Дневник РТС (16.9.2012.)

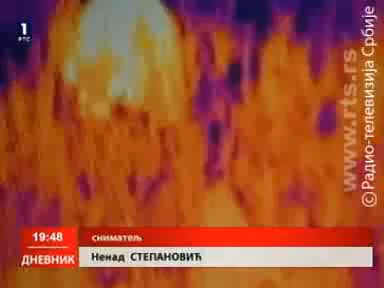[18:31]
Rubne prelaze kriju se u posebnim pregradama vozila, a ka Mađarskoj najčešće kreću ovom šumom.